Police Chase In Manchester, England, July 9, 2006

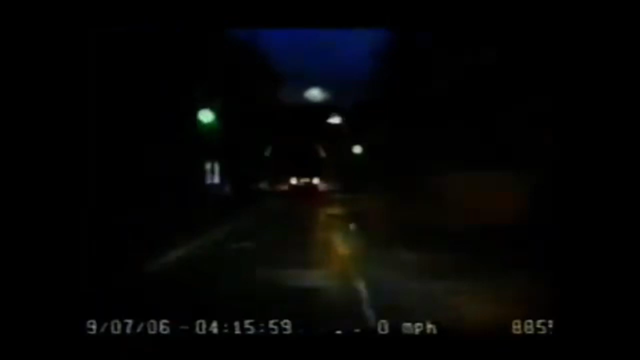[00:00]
AMPR, mobile PNC and cameras in all manner of places are helping to keep British roads safe. But if a thief is determined to escape, the police will always need their skills and their witch to catch him.
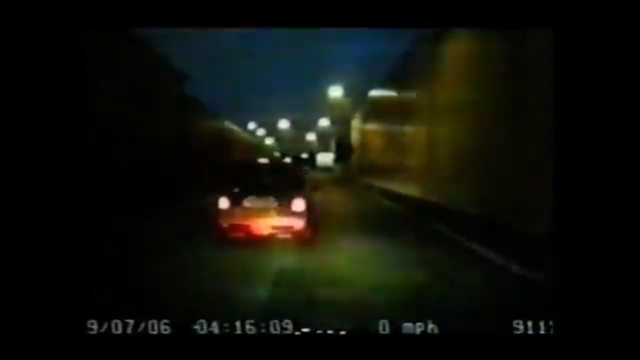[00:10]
The man in this Mini is being pursued by an unmarked car from Greater Manchester's Tactical Vehicle Crime Unit, an elite force dedicated to fighting theft and robbery. All of the units' unmarked cars have cameras which they use to record this dangerous pursuit through residential streets.
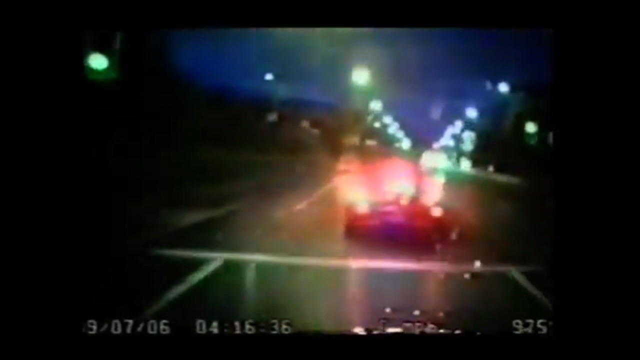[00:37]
The Mini takes a perilous U-turn and darts down an alleyway where the police car cannot follow.